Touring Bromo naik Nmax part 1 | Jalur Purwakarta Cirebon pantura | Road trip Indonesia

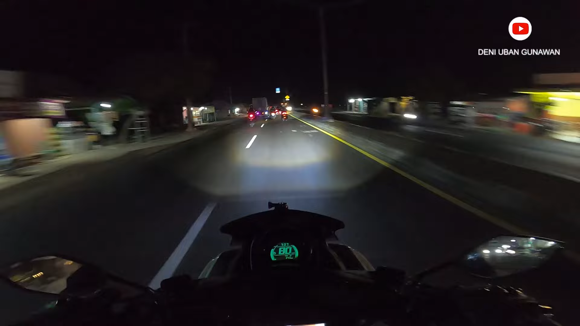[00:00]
Gimana Bapak Cuplis? Aman? Aman kali. Aman. Wah ini Rio, gokil bawa motornya, eh bebelasatannya. Bebelasatan banget, Pak. Yesun. Kita baru nyampe mana ini? Pantura Ciasem ini. Nah ini aduh, hati-hati tuh. Guys, hati-hati aja ya, konsentrasi harus bener-bener. Ini aduh. Ini mobil di kiri ada, di kanan ada, ambil kanan, gas. Oke, kita baru sampai di perbatasan ini Indramayu ya.
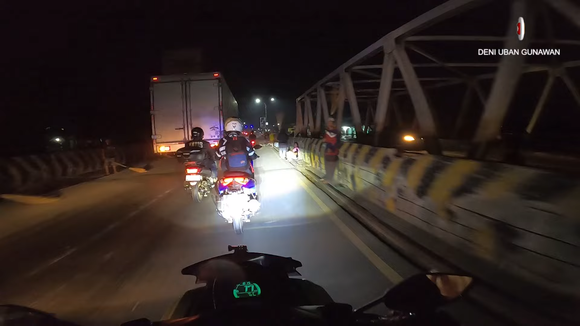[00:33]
Ini tampak banyak di sebelah kanan, banyak yang ini yang pegang lidi sapu ya. Tuh, katanya sih konon katanya. Atau ini teh dalam rangka buang sial atau ritual apa, tradisi apa gitu nggak ngerti ya. Sekaligus ini saya ngetes bilet nih. Ya kan? Bilet dari Air House Mang Rahman ya, yang sudah terkenal dipakai touring jauh guys.
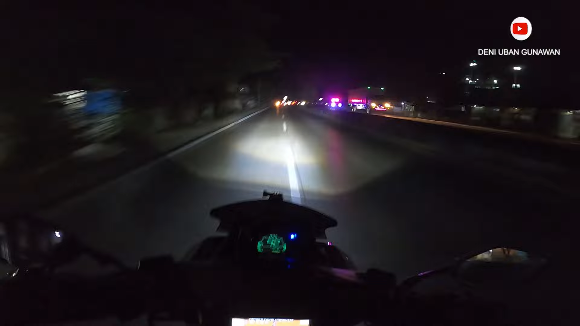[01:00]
Wah, woi, gelo sia, hei, nyebrang si anjir, nggak ada bas guys, hei, itu ya.
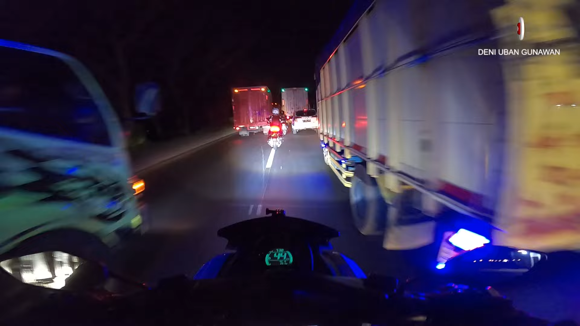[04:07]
Nah, ini aduh hati-hati tuh. Guys, hati-hati aja ya, konsentrasi harus bener-bener.
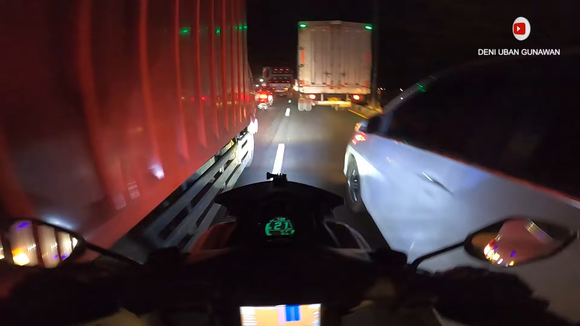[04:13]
Ini aduh. Ini mobil di kiri ada, di kanan ada, ambil kanan, gas. Kita harus agak sedikit jigja guys, filtering anjir. Jadi di sini mah dibutuhkan konsentrasi, capek, lelah, berhenti dulu lah. Kita masih jauh lagi nih. Hai, dari ujung barat ke ujung timur, barat ke timur. Aduh kayak judul lagu Wali ya. Oke, okay. Bapak Cuplis, hati-hati, hati-hati. Ya.
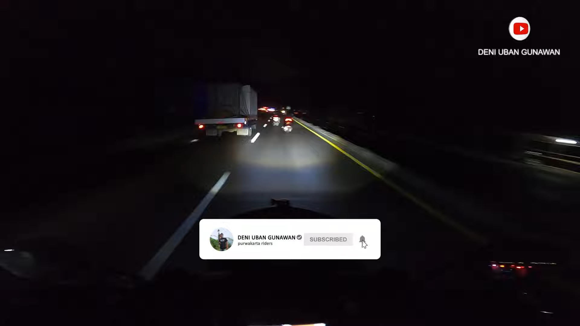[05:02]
Yang penting mah dinikmati aja jalannya. Kondisi jalur pantura di bulan apa nih? Juli ya? Juli. Di bulan Juli kondisi jalur pantura nih cukup bagus ini di daerah Pantura Ciasem Subang ya ini ya. Ya maksudnya Subang ini. Betul, betul. Gimana? Kita gaskan terus? Gaskan. Tetap ikutin terus ya. Kita mau greeting cari bakso di Malang. Gaskan. Oke, kita baru sampai di perbatasan ini Indramayu ya.
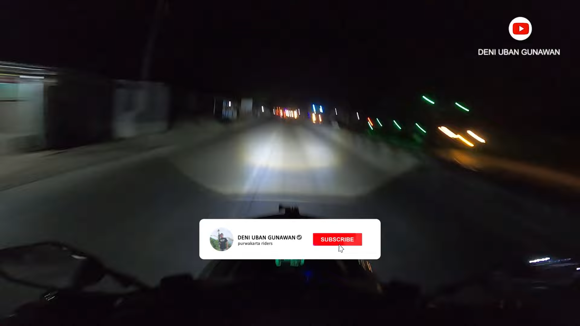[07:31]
Nah, udah kelihatan di depan. Nah, ketemu lagi nih dengan rombongan. Hei. Wah, padat merayap guys. Lalu lintas padat merayap guys. Ini teh malam apa? Malam Kamis ya? Wah, malam Kamis. Ini balik lagi nih bersama Bapak Iqbal Cuplis. Hai.
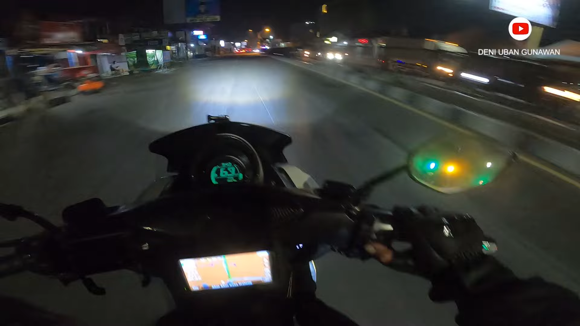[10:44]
Di perempatan Pleret, guys. Kita mau ngeres dulu di depan lah. Kebetulan ada temen di sini nih.
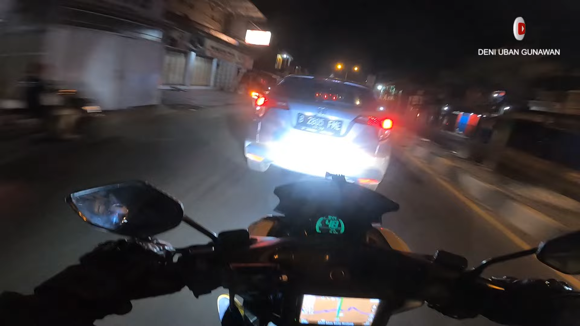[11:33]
Mana tuh pak itu pak? Sini nih jalur macet nih, guys, kalau siang, guys. Nanti di depan itu kalau lurus ke arah kota Cirebon dulu, kita ambil kanan ke bypass, guys. Lewat terminal Cirebon. Pol Gentong Haji Apud, nah kan? Saya coba mau agak panjang di Cirebonnya. Gak apa-apa, ini anggap aja part 1 gitu ya.
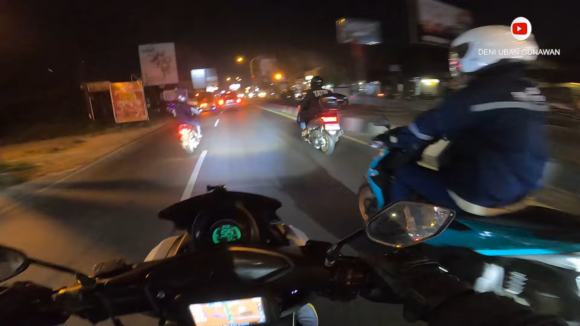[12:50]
Bypass katanya, di bypass sih di depan, berarti ke kiri Lote. Kalau nggak salah sih Lote di kanan. Ini di sini, ini namanya Kedaung.
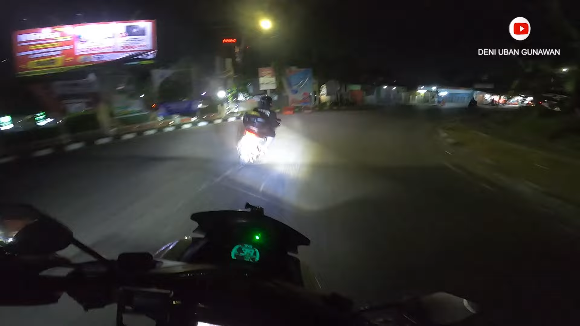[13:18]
Kalau lurus ke arah kotanya, kita ke arah belakang kota, guys. Sini nggak apa-apa sih lewat kota juga. Cirebon. Tadi saya pakai Pertamax Turbo, sekarang pakai Pertamax Biru. Enakan biru, guys. Pas dengan settingan motor saya gitu.
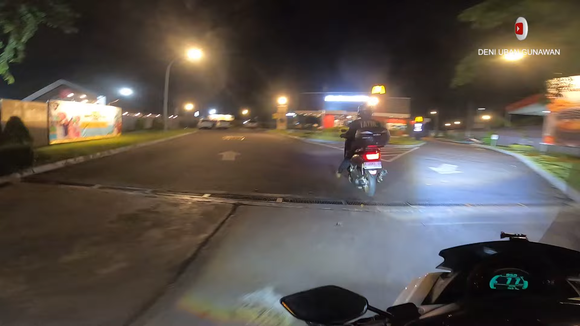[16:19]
McD Cirebon. Kita mau istirahat dulu di sini guys.